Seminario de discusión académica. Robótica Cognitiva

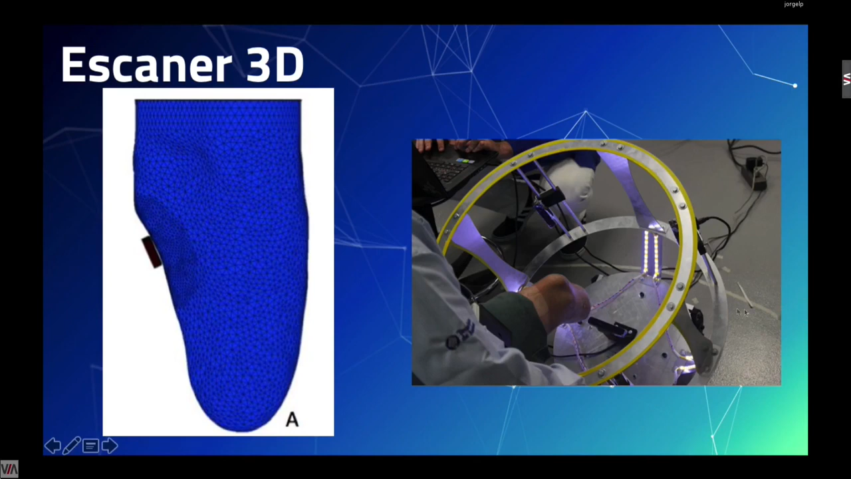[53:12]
entonces bueno ha ido evolucionando en el sistema agregamos luces etcétera y ya podemos hacer un escáner ¿no? del muñón ¿no? y si ya tenemos este escáner del muñón y conocemos la anatomía básica ¿no?